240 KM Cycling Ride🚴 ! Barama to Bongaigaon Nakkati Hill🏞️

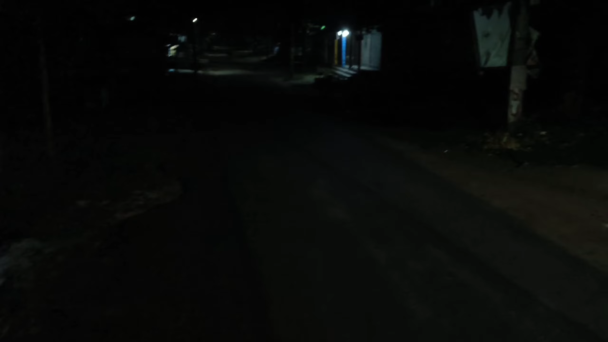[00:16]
तो गैस वीडियो एंटर देखना, तो कहाँ जा रहे हैं, क्यों जा रहे हैं, ये आप लोगों को मैं बाद में बताऊँगा थोड़ा। और गैस यहाँ पे हमारा राइड स्टार्ट हो चुका है,
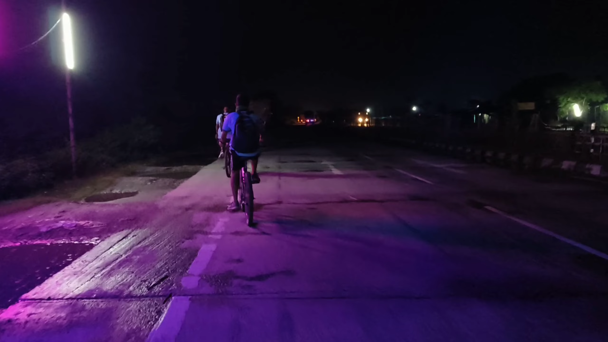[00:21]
तो अभी हम सुबह सुबह साइकिलिंग कर रहा हूँ। तो चलो गैस आगे देखते रहो ही।